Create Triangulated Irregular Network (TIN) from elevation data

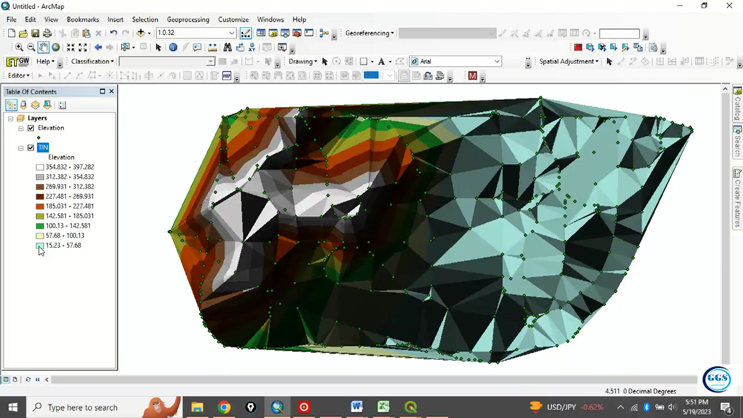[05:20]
you can reclassify, or you can just change the color. Let me say, I want to change this color to this. For better visualizations, you can see now, I can uncheck these elevation points.